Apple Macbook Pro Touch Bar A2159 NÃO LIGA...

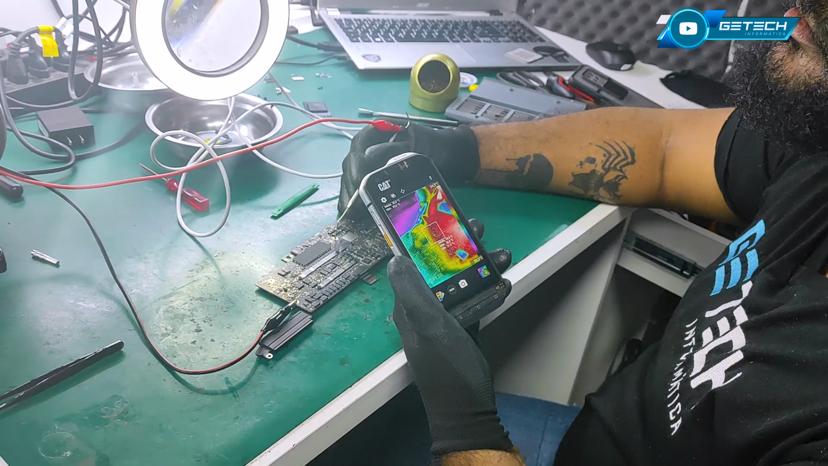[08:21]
Ó, a gente tem alguma coisa aquecendo aqui. Vou tirar a foto aqui, vai ficar registrando. Certo? Agora, como que a gente faz para saber o que está esquentando?